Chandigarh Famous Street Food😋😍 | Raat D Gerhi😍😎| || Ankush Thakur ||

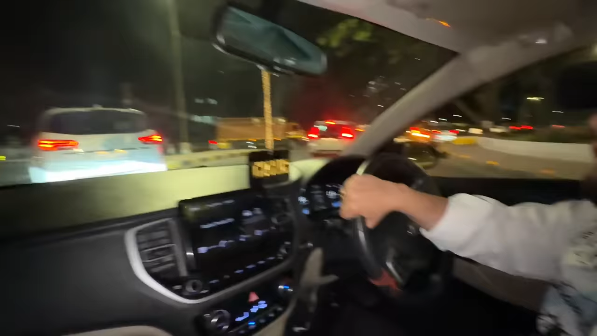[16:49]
ਉਹਦੇ ਅਗਲੇ ਹੈਲਮੇਟ ਪਾ ਕੇ ਤੁਰੇ ਕਿ ਨਹੀਂ ਦਿਖਾ, ਜਿਹਨਾਂ ਦੇ ਮਗਰ ਵੀ ਇੱਕ ਇੱਕ ਬੰਦਾ ਬੈਠਾ ਹੋਵੇ ਉਹਨਾਂ ਦੇ ਵੀ ਹੈਲਮੇਟ ਹੋਣਾ ਚਾਹੀਦਾ, ਇਹ ਰੂਲ ਆ ਇੱਥੇ ਦਾ।